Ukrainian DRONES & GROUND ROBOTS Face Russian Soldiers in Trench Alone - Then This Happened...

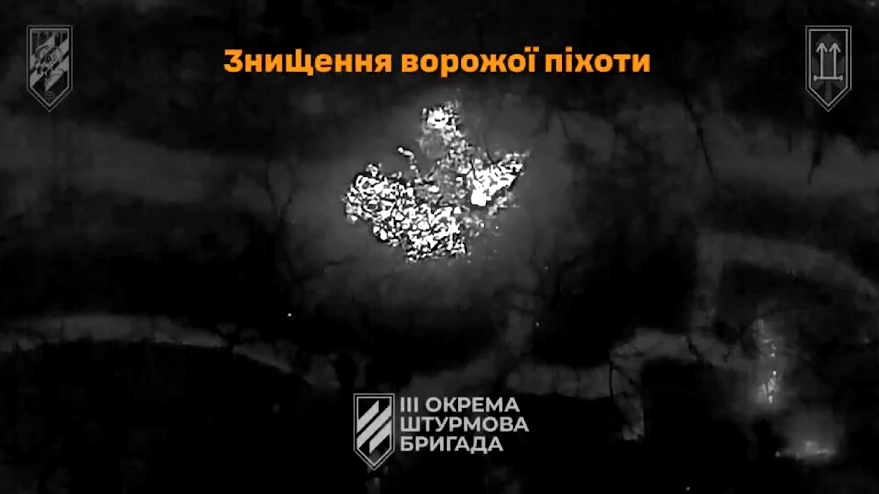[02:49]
The interval between the two explosions was kept short to prevent those inside from extinguishing the fire or preparing counterfire.
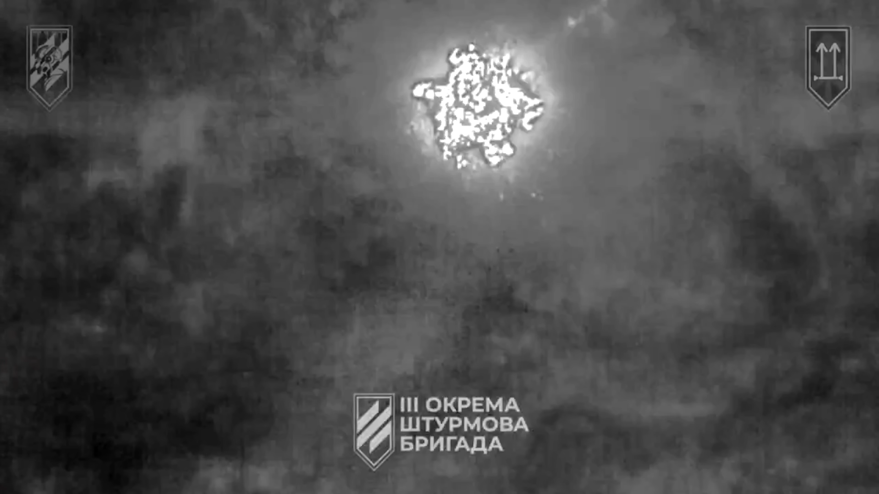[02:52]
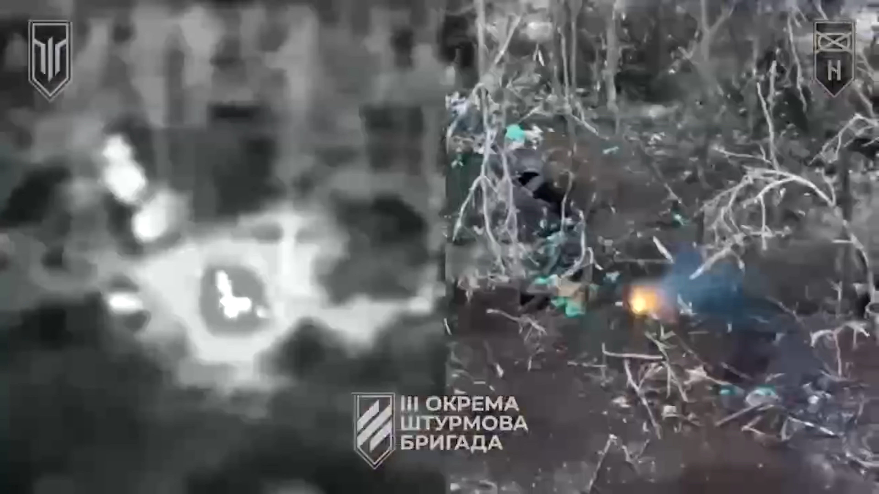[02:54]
The explosions caused panic in the trench line.
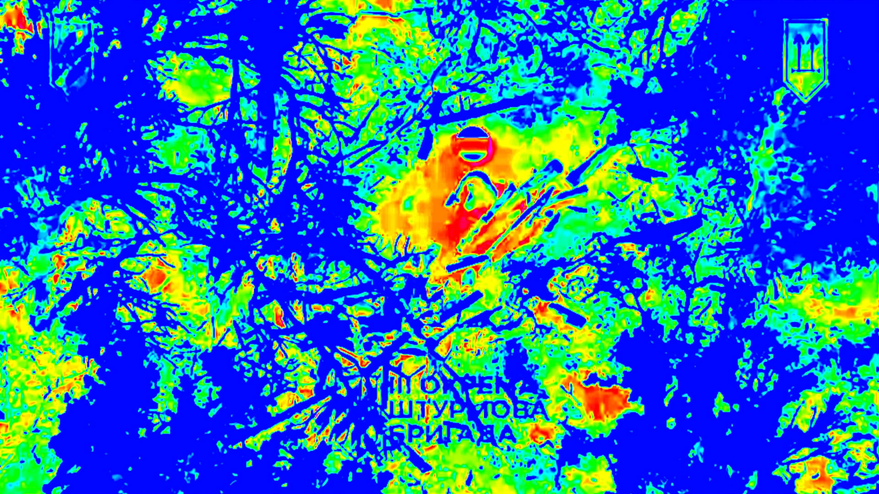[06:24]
The thermal camera clearly recorded his body language.